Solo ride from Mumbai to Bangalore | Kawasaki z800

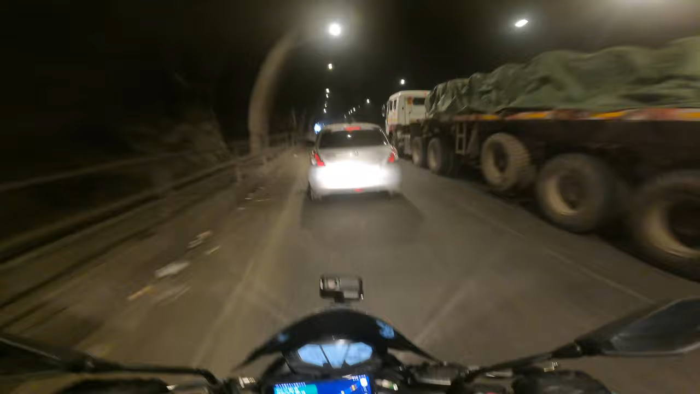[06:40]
बेवकूफ लोग होता है, कभी इधर कर दे रहा कभी उधर कर दे रहा, कुछ भरोसा नहीं ऐसे। वाह,
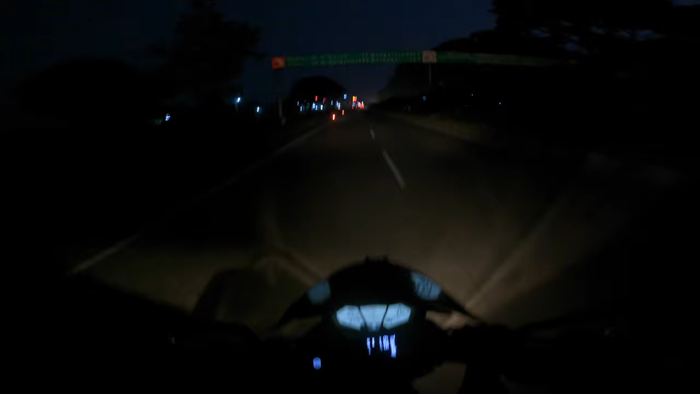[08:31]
कोल्हापुर एक बार क्रॉस कर गए थे, उसके बाद में मस्त वाला हाईवे मिलेगा क्योंकि कर्नाटक शुरू हो जाता है। तो अभी हम लोग क्रॉस कर चुके हैं जस्ट नाउ कोल्हापुर, तो यहाँ पर तो लाइन से हैं सारे होटल।
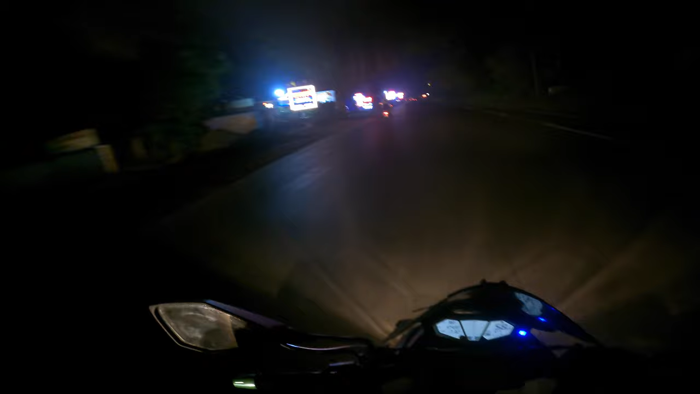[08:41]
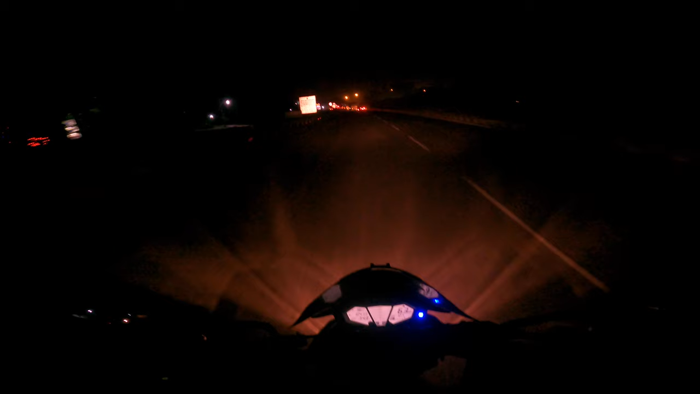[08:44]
यहाँ पे हो गया है महाराष्ट्र एंड, और यहाँ से शुरू हो गया एक्चुअली कर्नाटक, तो सही है यार।
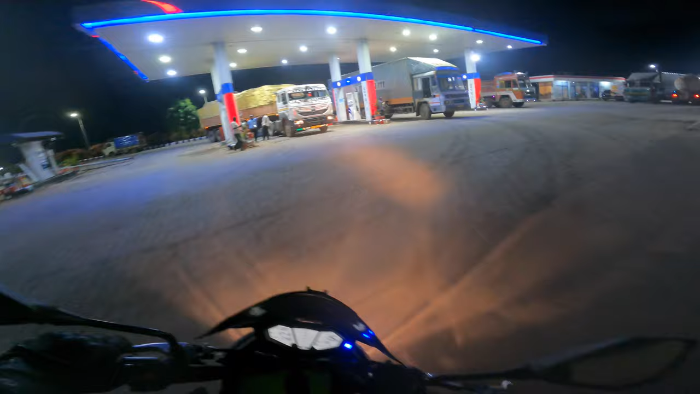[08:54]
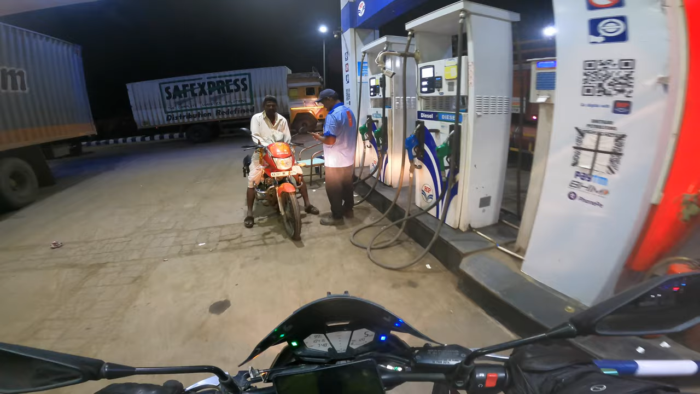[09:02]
एंड पेट्रोल प्राइस इज बैक टू कितना, आई थिंक 100। सोलो वैसे थोड़ा सा बोरिंग होता है, बट आई एम नॉट काइंड ऑफ अ सोलो राइडर, मेरे को कोई ना कोई चाहिए रहता है।
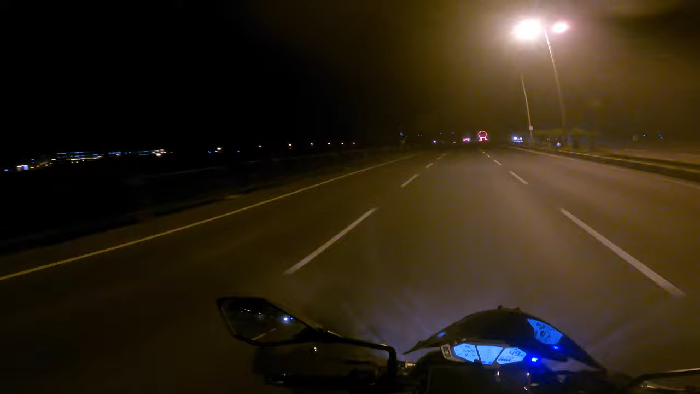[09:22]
ये वाला पहले से मैंने उस टाइम पे देखा था, और अभी क्या अलग लेवल का चमक रहा है पूरा मस्त।
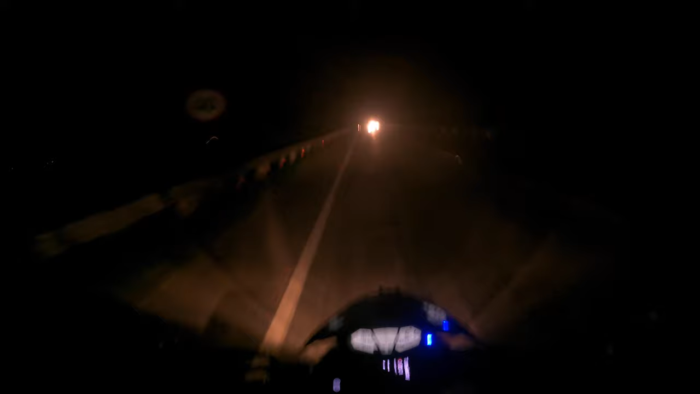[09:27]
हुबली रह गया है 30 किलोमीटर्स, और जो सिंगल लेन हाईवे है वो शुरू हो चुका है।